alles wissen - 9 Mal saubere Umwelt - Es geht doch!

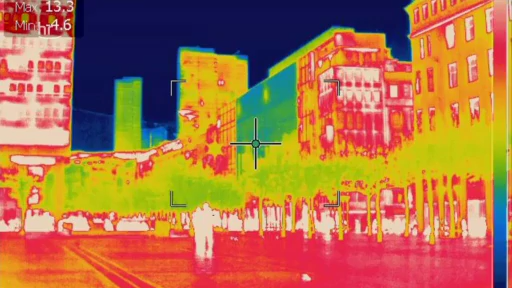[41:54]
Die Wärmebildkamera zeigt die Temperatur und Hitzeabstrahlung an einem warmen Sommertag. Für Abkühlung könnte hier eine komplette Begrünung des Platzes sorgen. Mit zusätzlichen Bäumen, bewachsenen Fassaden und Dächern.
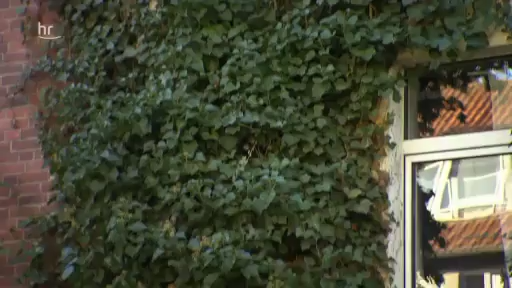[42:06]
Welchen Effekt das hätte, zeigt diese Simulation.
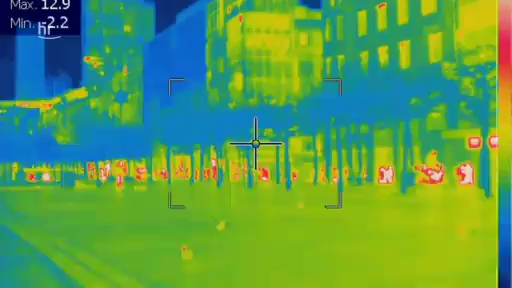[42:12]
Nach Berechnungen von Wissenschaftlern könnte es an heißen Tagen hier um gefühlte 6 bis 8 Grad kühler sein.
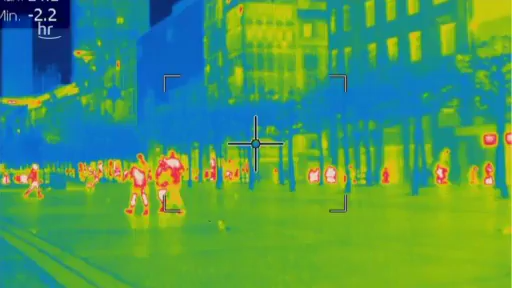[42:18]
Doch um das zu erreichen, müsste deutlich mehr Grün in die City.